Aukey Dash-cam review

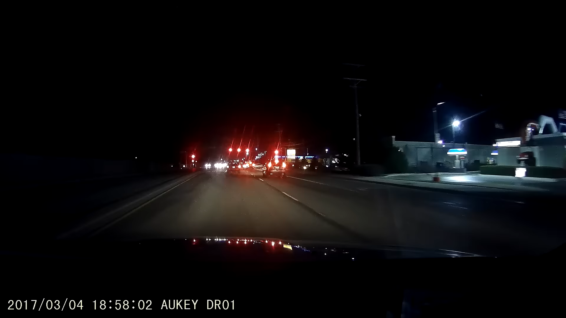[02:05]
The camera has also been optimized for nighttime viewing as well, so you should be able to see quite a bit of detail after the sun goes down. If you're ever in an accident, press the emergency button on the unit and those files become protected.